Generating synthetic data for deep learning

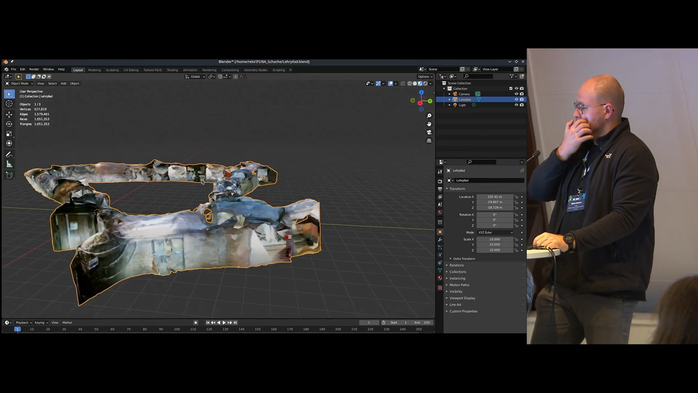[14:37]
with high poly models um like this this is a 3d model from our research
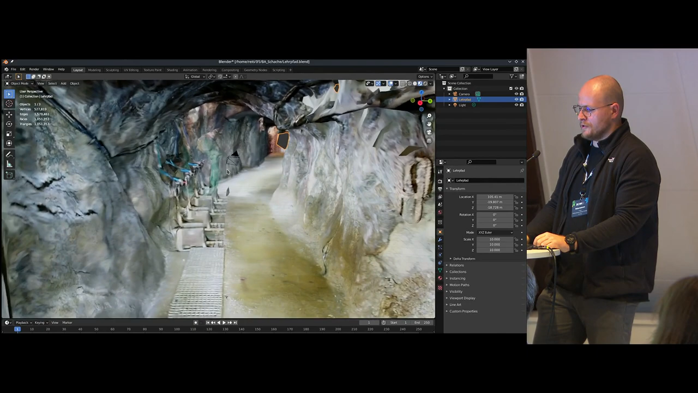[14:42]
mine in freiberg and was created by 3d scanning and photogrammetry and
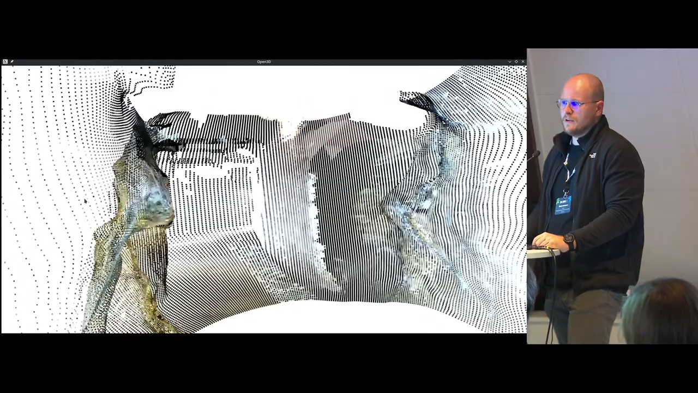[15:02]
the the time increases with the number of polygons of your model but in this
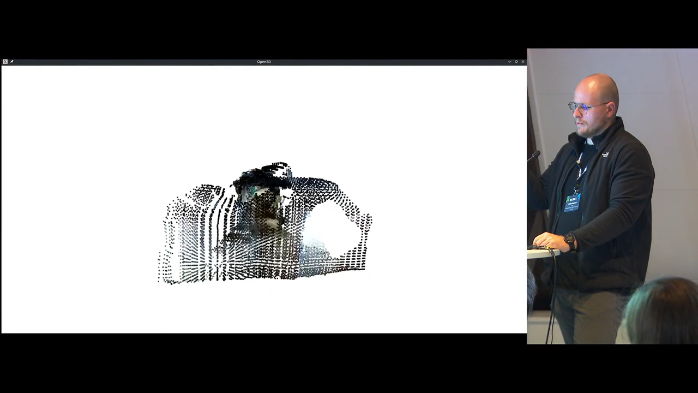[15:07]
point of uh application time is not really the important factor because it's just
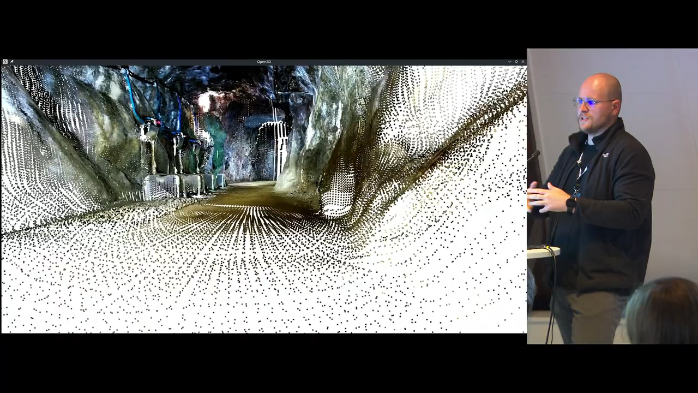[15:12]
the creation of the data um it's important at the end when you train the ai model you want a real-time application but for this is can it can take up a little longer i
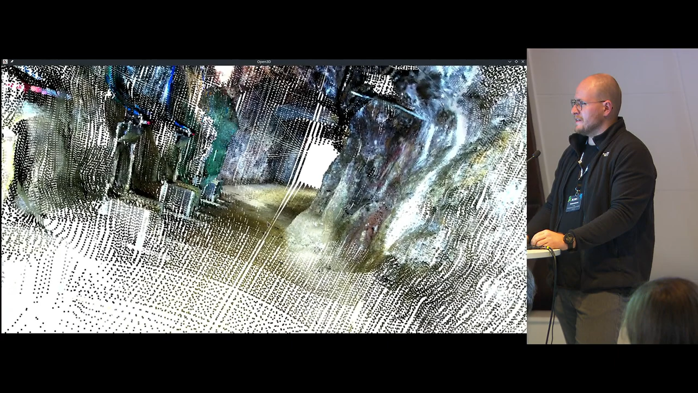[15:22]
just think this scan took up like i think 20 seconds so it's it's okay the same thing here again for sonar we have a
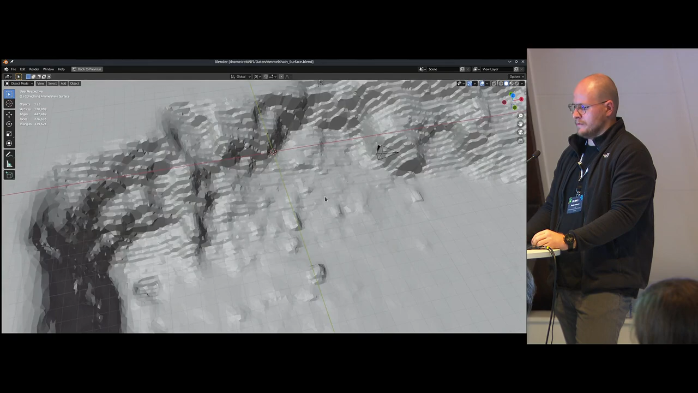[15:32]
water underground model again was created by by photogrammetry and this is a model with 340 000 polygons so it's
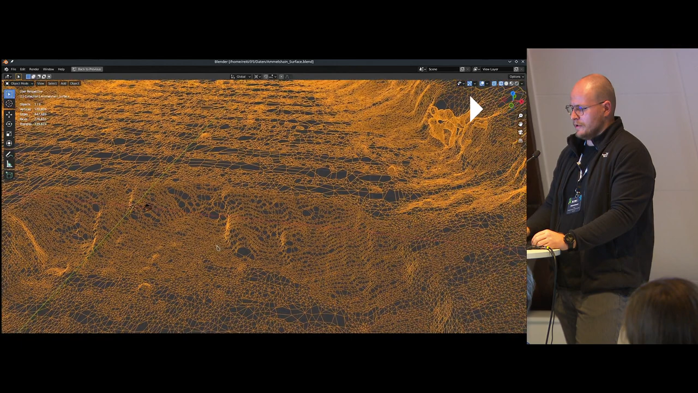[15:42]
not for a very big area it's not that detailed but it's enough for us to just get some training data for the impression here and received
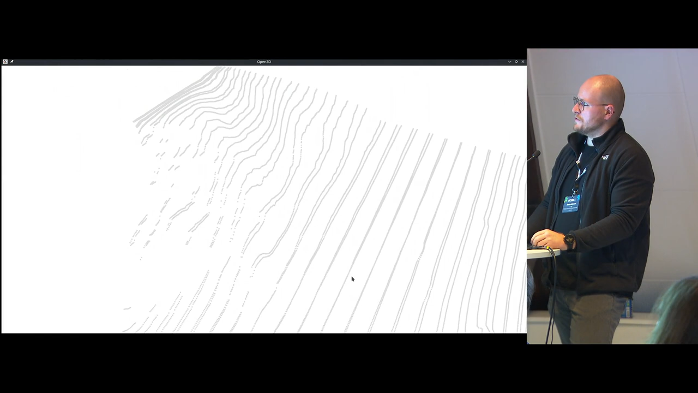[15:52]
some side scan data which are quite difficult to this rotating lidar scanner we saw before